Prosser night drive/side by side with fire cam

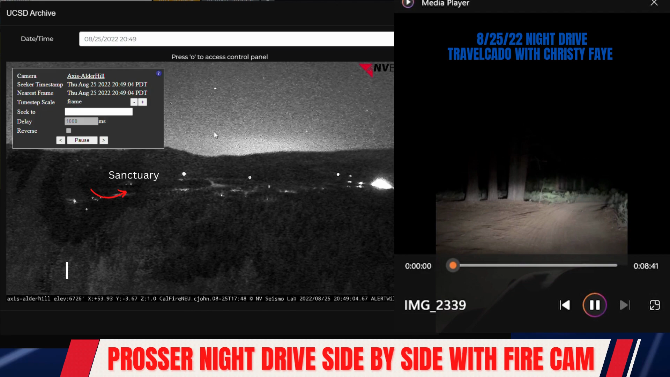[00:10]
All right, so I am at the spot that they called the sanctuary, where they had a party that night that Kylie and Rodney went missing. So many of us were curious on what it might have looked like that night, you know, in the dark, and the road that she would have taken, what it had, you know, what it looked like. So we're going to drive through here and see. So this is the area, you know, that they were all standing around in, having a party. There's plenty of, you know, space for that many people. If there were 200 to 300, and for, you know, a good amount of cars, you know, could have fit through here. I'm trying to find, so this is the road in front of me. I think that grove of trees is to the left here. No, it's to the right. Okay.
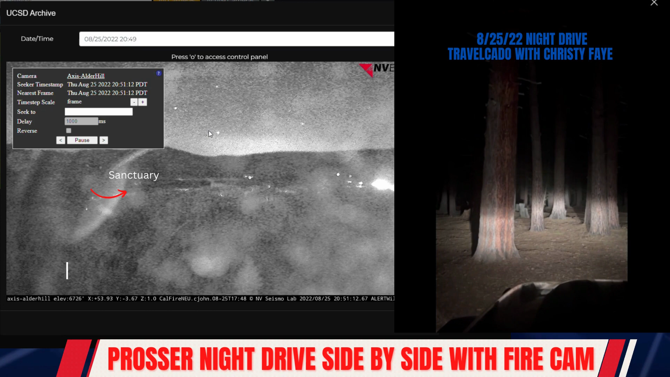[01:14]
But, you know, I'm turning my Jeep around in this big open space. But, so here's those smaller pine trees that you may have seen, you know, in an interview with Sammy where she was kind of pointing out where some things were happening. I believe she said Kylie's car was either parked there or right here in this group of trees. But I did want to show you, I'm going to turn my lights off, and you can see how dark it is out here, okay? So I think the only light you're seeing now is just a reflection in my car, in my dash light. But it's pretty pitch black out there. All right. All right, so the road that they would have taken to exit out of the party location would have been here. And it is a dirt road. Only enough room for a single vehicle. You know, pretty bumpy, hilly. There's no way you would have been able to navigate this if you didn't have headlights on. I'll turn them off again, and you can see clearly how black it is, how dark it is. I mean, I can't see anything, I can't even see the tree, you know, I can't see anything.
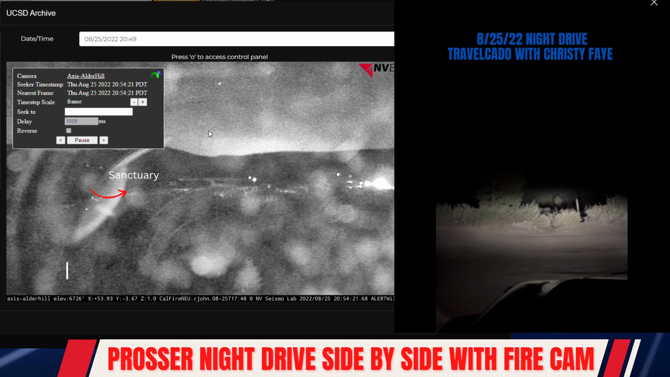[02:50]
So there'll be a spot where you'll have to either go right or left. And that's it. Straight ahead is like a little hiking area. I did that on Saturday. But there's no other signs or anything. Okay, so here's where you come to the T in the road. Now if you go left, that goes out to the main campground road. That is a paved road. And then to the right is the way to the water. So this is the way that she must have went that night. Now this road is unpaved as well.
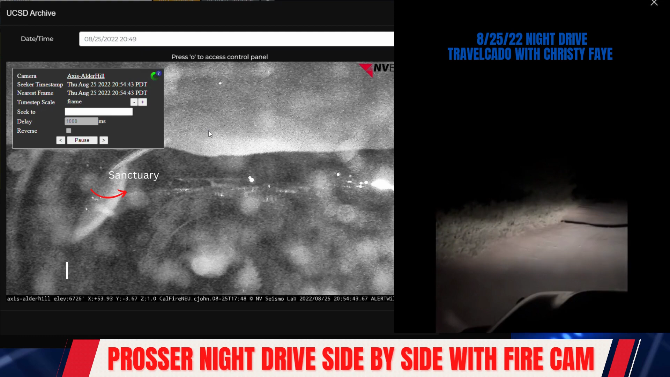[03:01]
It's just a dirt road. It is a bit wider. There are some more, you know, bigger hills and crevices here. Definitely wouldn't, I would not want to drive this in a regular vehicle. Hopefully it'll show on the camera. There's some quite big bumps, but this is mostly, most likely the road that she came down. Okay, so up here you'll see a tree. So it also comes to a T right here. So you have to make the choice to go right or left. Now both, there's another big hole here.
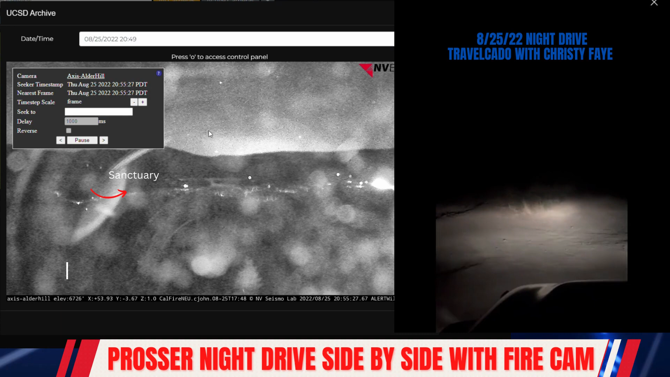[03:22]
All right, so here's the tree. Now if you go to the right, there's water that way as well. To the right, that's where the water kind of leads around to the other side of the campground. Now the water, it's not really close to the sanctuary area that they were. It's more shallow, but there is water over there. And this is the way that she would have gone. Now this way is, I don't know if you can see, but I think I'll try to go down. This is a Jeep, so I can't take it. But it's like very privacy bumpy. Of course her Honda would be able to make it, but it's definitely not a smooth flat road. You're going to feel, you know, the bumps, especially if they're going really fast. You know, kind of turns a little bit here to the left. But this is heading towards the area where she was found. I'll turn my lights off real quick. You can see how dark it is if you didn't have them.